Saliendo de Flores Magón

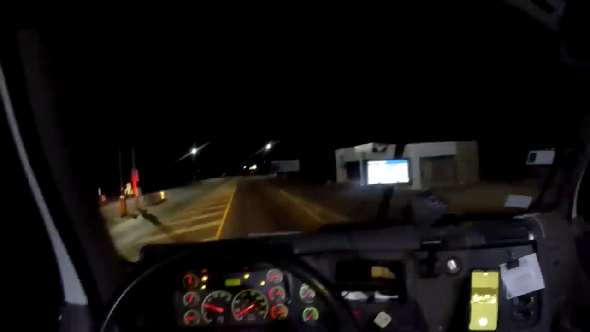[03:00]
Buenas noches, amigos, buenas noches. Pues es la hora de las palomitas con Shazam. Bueno, pues aquí venimos por Ojo de Agua.
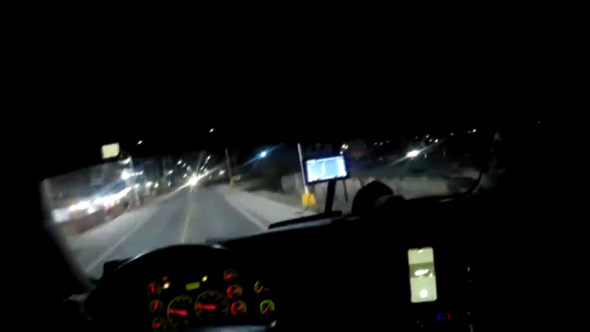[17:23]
Se parece al Chazán, ¿verdad? Ahí están los topes.